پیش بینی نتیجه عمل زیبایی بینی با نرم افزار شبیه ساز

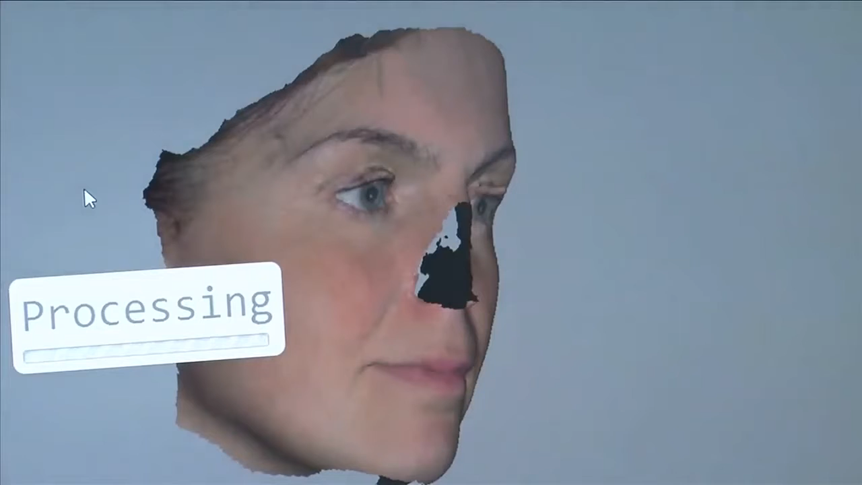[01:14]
It uses facial characteristics to predict a perfectly fitting whole new nose even though there is no existing nasal structure to base it on.